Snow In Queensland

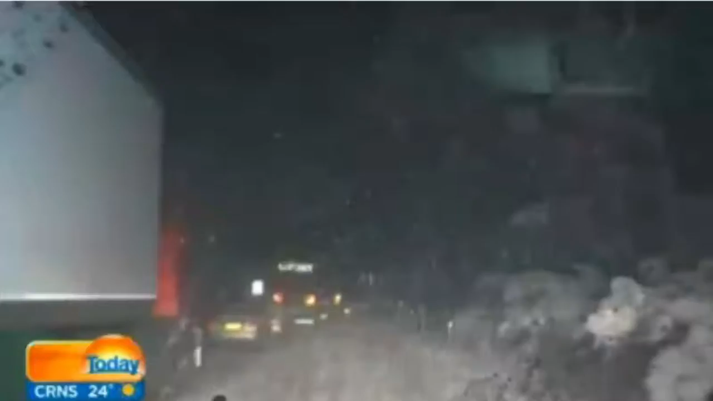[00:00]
Across New South Wales are closed this morning after heavy snowfall overnight. The white flakes came thick and fast in the Blue Mountains just west of Sydney around 10 o'clock last night.